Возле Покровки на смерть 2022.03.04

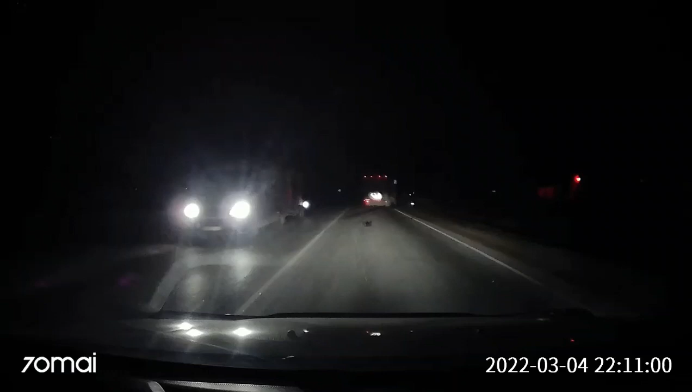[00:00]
вообще до похер. Ну, кого-то сбили на глушняк. Бля, человек лежит. Да, сбили на глушняк, видно прям. Газелька, походу, жахнула. А, нет, вот это четырка и еще и газелька за ним.